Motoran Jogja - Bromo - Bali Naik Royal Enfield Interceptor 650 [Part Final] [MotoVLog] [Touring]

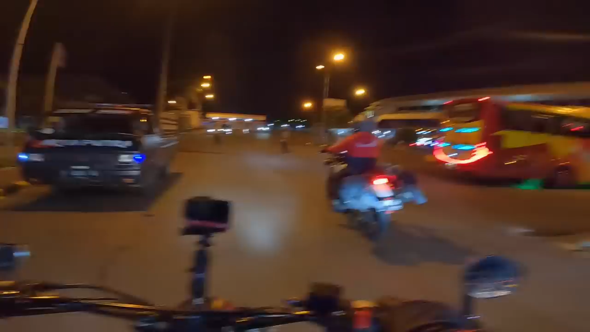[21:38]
Terus istirahat, baru besok kita mulai explore Bali.
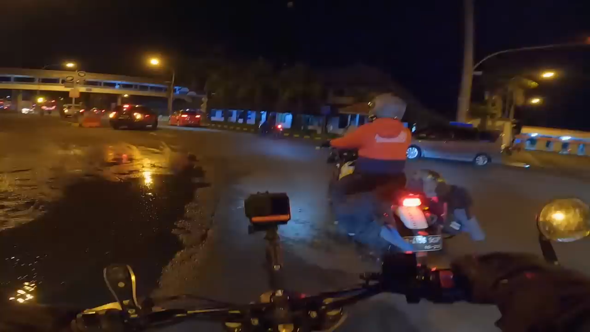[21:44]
Istirahat dulu, baru besok kita mulai explore. Ya Tuhan. Istirahat dulu, baru besok kita mulai explore Bali. Selamat datang di Taman Bali Barat.
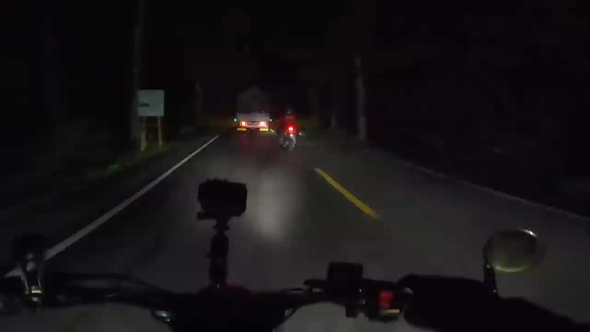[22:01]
Ini kalau terang sih bagus tempatnya, banyak pohon, rindang, hijau, adem. Cuman karena ini udah malam ya, cuman kelihatan kayak kebon aja gitu. Dan gelap, tidak ada penerangan.
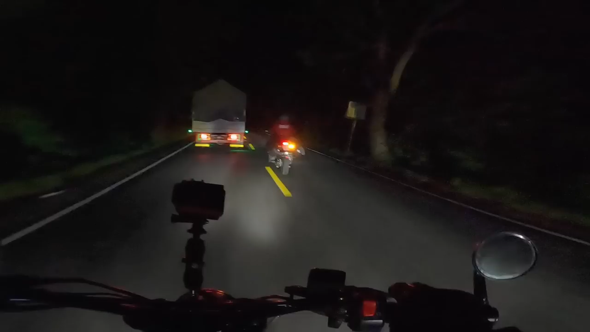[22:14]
Oke, kita udah keluar dari jalan provinsi atau jalan rayanya. Ini masuk ke jalan alternatif menuju ke Bedugul. Dan ini benar-benar tengah hutan, men, buset. Naik gunung, turun gunung, tengah hutan.
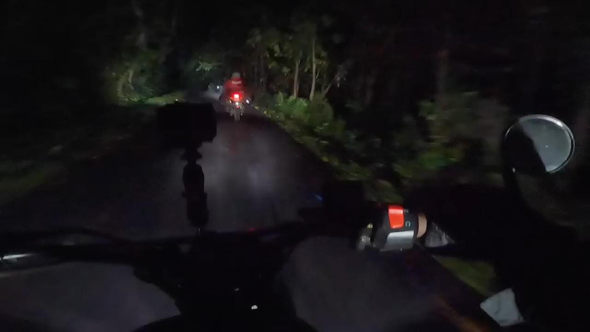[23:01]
Nah, ini di tengah hutan ada satu bangunan rumah. Udah, satu itu doang. Gokil.
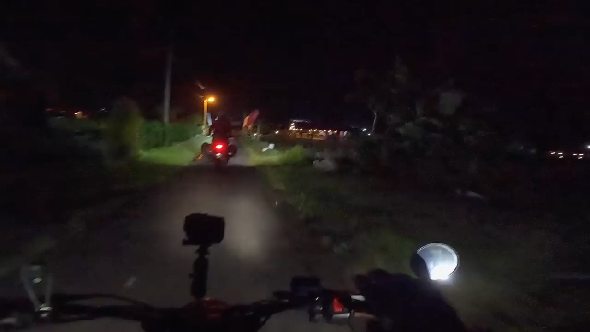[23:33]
Sampai juga di penginapan, ya kan?